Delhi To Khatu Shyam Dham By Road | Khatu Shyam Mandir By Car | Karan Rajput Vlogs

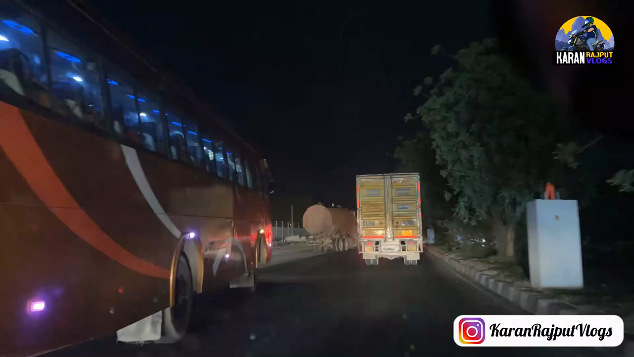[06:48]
गंदा वाला जाम लग रहा है पूरे रोड पे, और अभी ऊपर है ना फ्लाईओवर है वहां तक दिख रहा है जाम
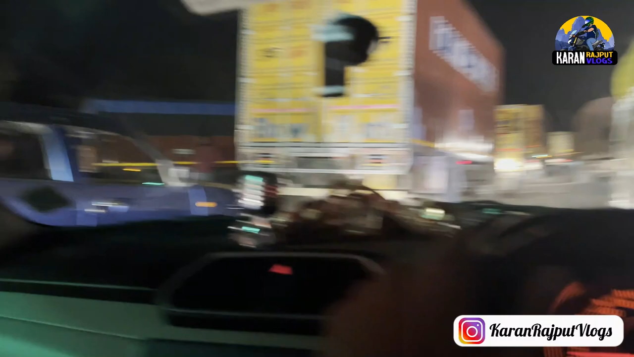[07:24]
अरे इसकी हरी लाइट पड़ रही है उसमें। ओहो भैया भी हावी ड्राइवर है। हाँ हावी हावी बोल लिया मैं भी।
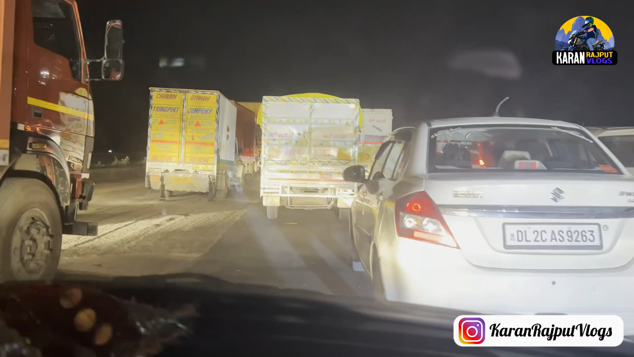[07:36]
बताते रहे भाई इन्हें चाहिए ड्राइवर, और यहाँ पे लिख रखा पीछे ड्राइवर चाहिए,